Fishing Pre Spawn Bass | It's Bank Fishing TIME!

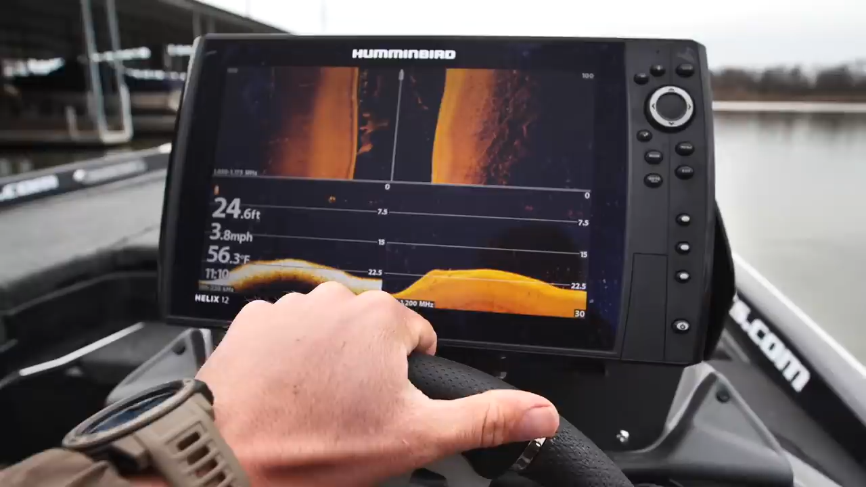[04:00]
On screen: depth 24.6 ft, water 56.3°F, speed 3.8 mph
Okay, y'all. Got a recon on.
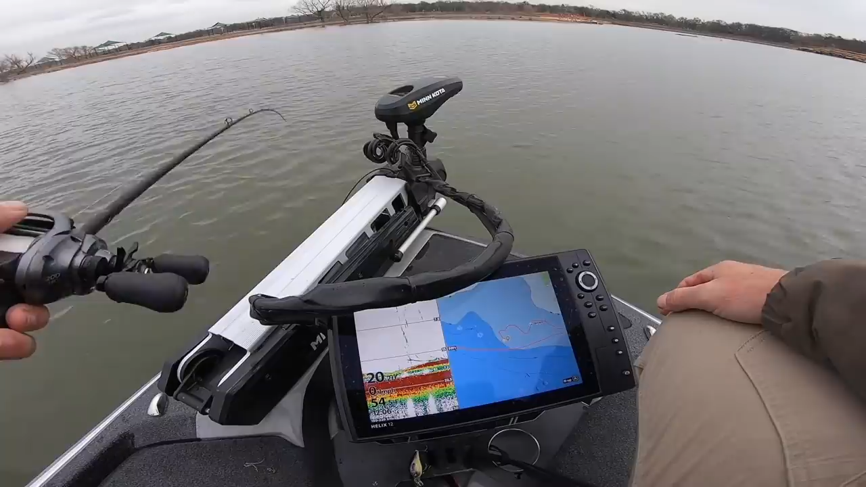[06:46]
I mean, it's just right in their face. Daggum! I had, like, four fish right there, y'all. They just wouldn't, would not commit.
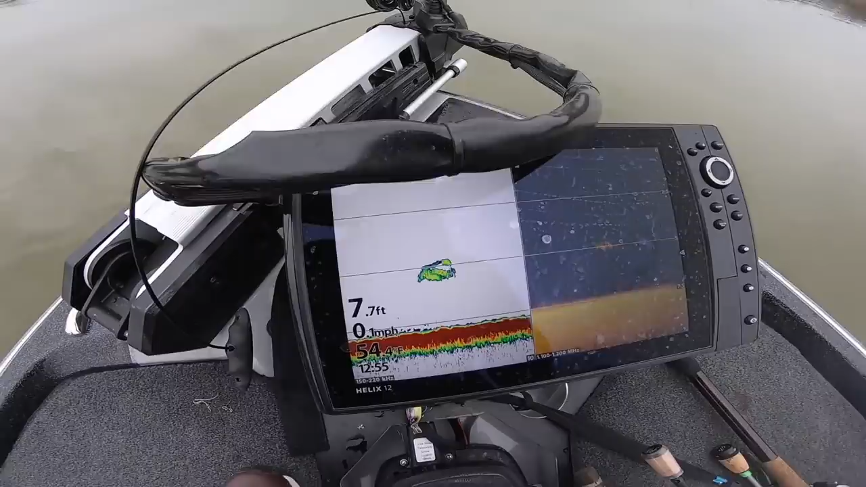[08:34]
On screen: depth 7.7 ft, speed 0.1 mph
There's a couple of suspendos right there. Suspendered fish. Then I saw a huge ball of shad moving through here. So, picked up a little shaky head with a trench hog on it. Threw it out there. Got smoked. And just sat there with it.